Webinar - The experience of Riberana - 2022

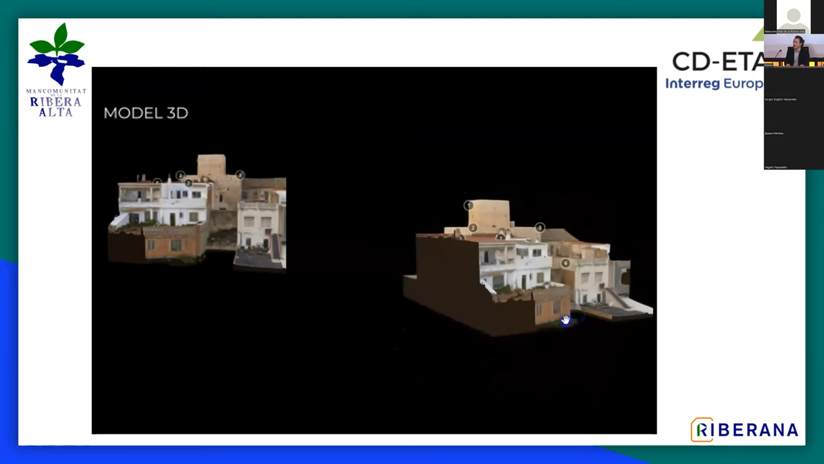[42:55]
Another example is the Alfarb Tower that was built in the same area. Was recently stored. In fact, it has a museum inside.
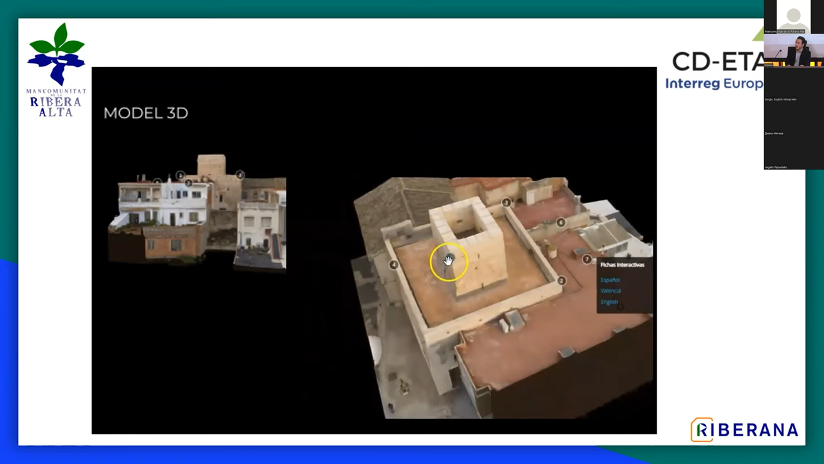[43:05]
And it's surrounded by more modern buildings, but in this 3D model, we decided to integrate and to keep them
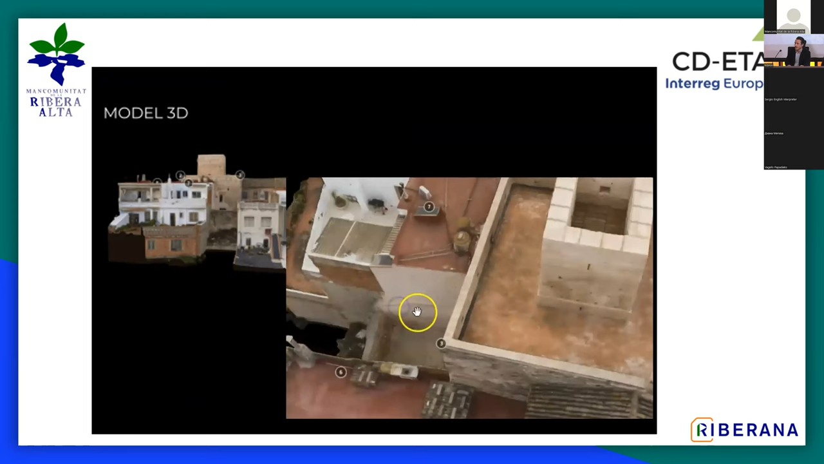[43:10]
as the original aspect it has. We have this model as the others, and we print it with the surroundings also.
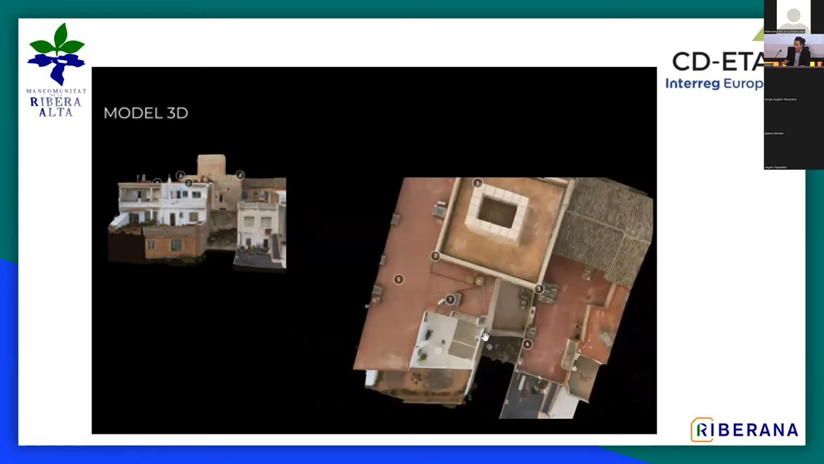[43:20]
And in this case, we saw before the image of Scapefab, and this one is Pointbox.
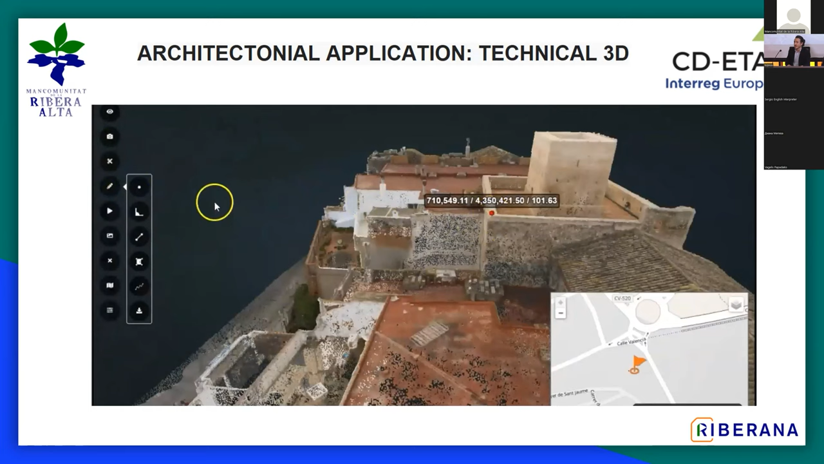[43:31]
That's an application, a professional one, for preservation that helps doing some things as we saw there, like measuring the area, the perimeter, another one. So we'll see later another examples. And the Torre de Antella, it's a higher tower. It's in the municipality of Antella. It's 32 meters high with 3 levels.
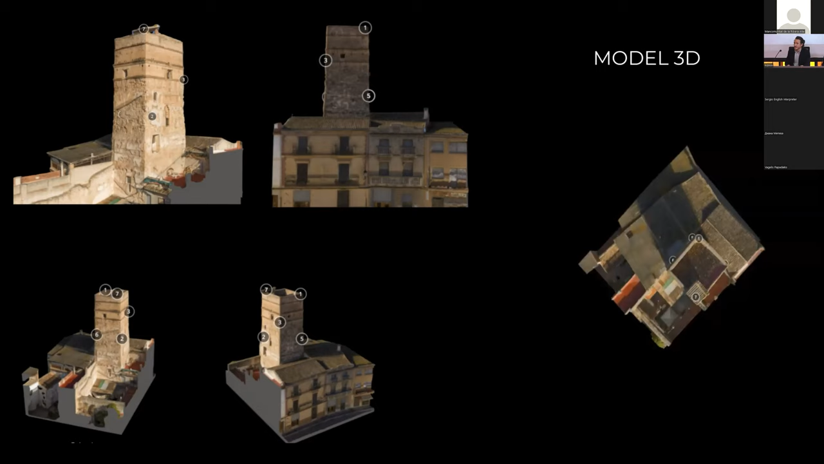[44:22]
but the documentation it's of the 15th century. And the upper part of the tower, maybe you can saw it in these pictures, is made of a different material. It's made of bricks, so it could be thought that it was built later.
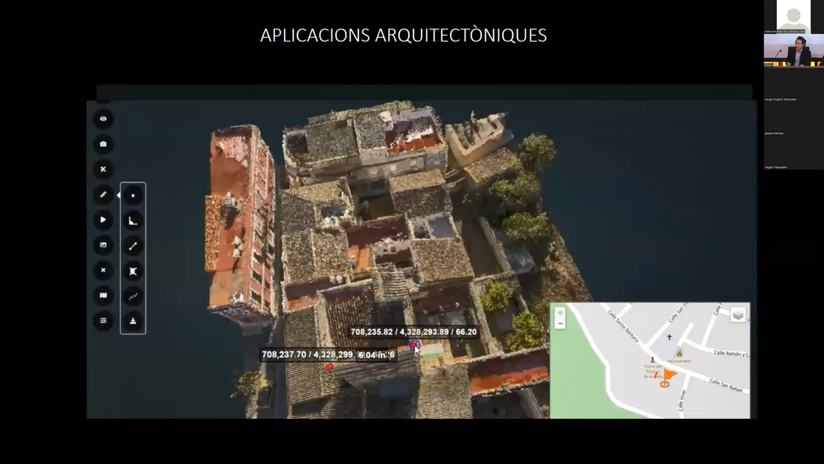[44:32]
We see another example of this 3D application for architects, archaeologists, designers.
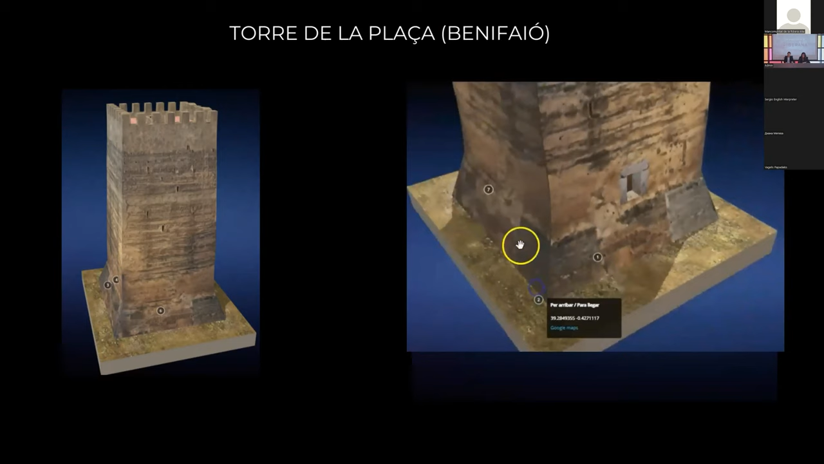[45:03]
It is an ancient tower integrated into a housing nucleus.
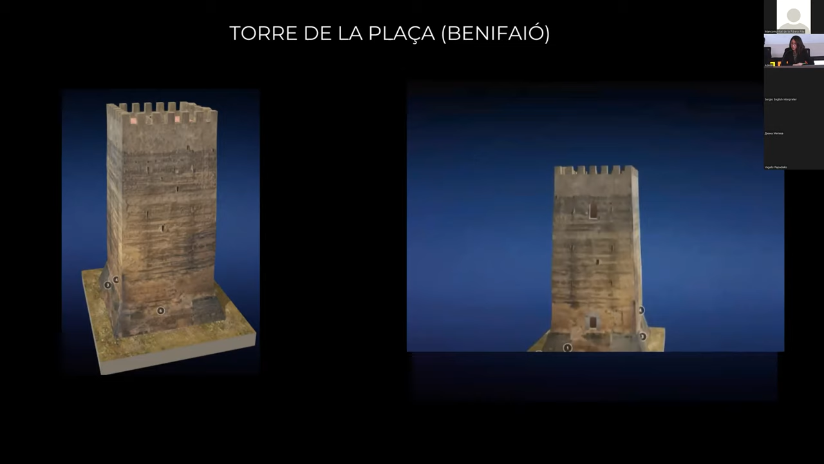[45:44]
It has 4 floors connected by an interior staircase. It was restored in the 90s by the Consejería de Cultura. And now we have a 3D model of the Musa Tower, also located in Benifayó.
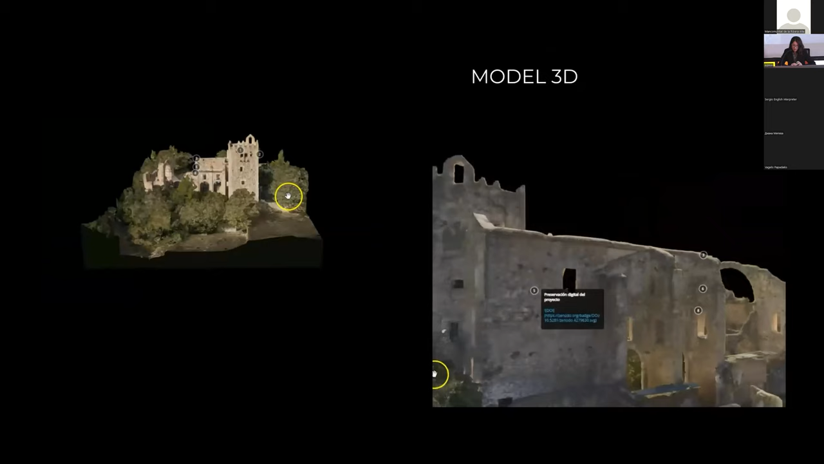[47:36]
but it is unique because it is located in the monastery of Santa Maria, in the Murta Valley, in Alcira, a beautiful spot.
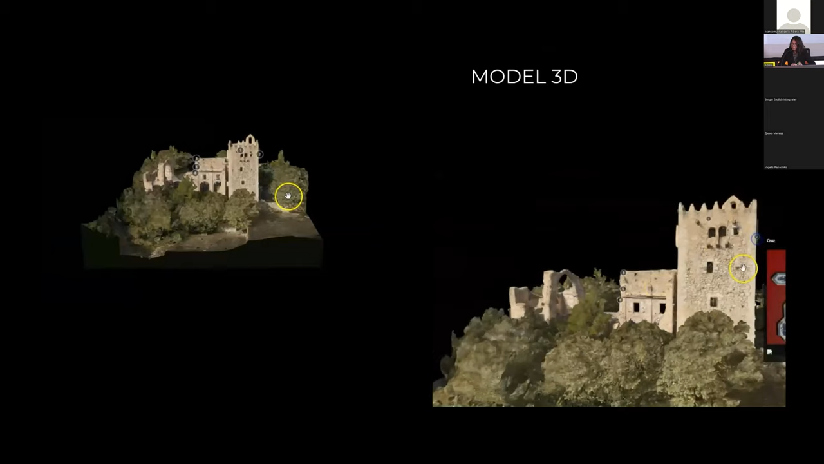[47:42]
It was built in the 15th century, and its purpose was defensive against the attacks by Berber piracy from the coast.
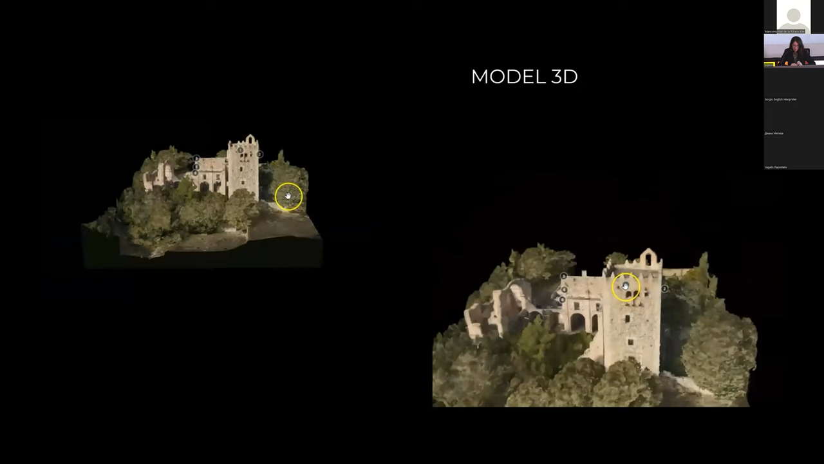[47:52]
After several remodeling works, it was annexed to the monastery complex.
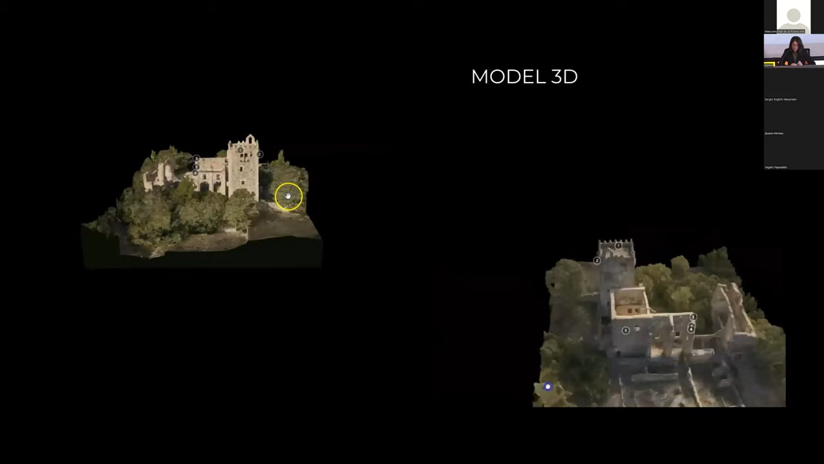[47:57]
Today, it is the most emblematic monument in the Murta Valley.